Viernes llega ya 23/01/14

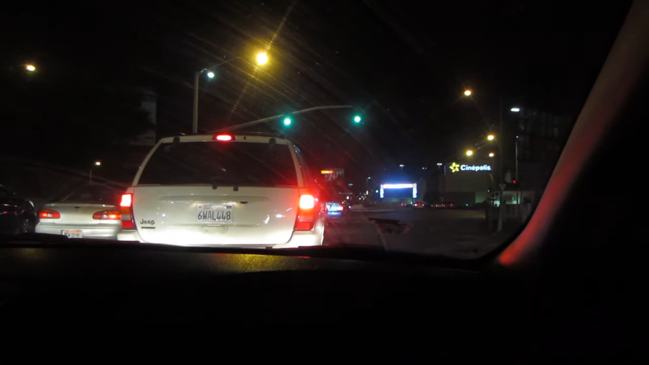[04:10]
Esa mega pantalla Que está ahí Estamos en Las Vegas, baby Sí, de hecho Cada vez que veo un cuadro Estoy en Las Vegas Sí O sea, ¿qué pasa?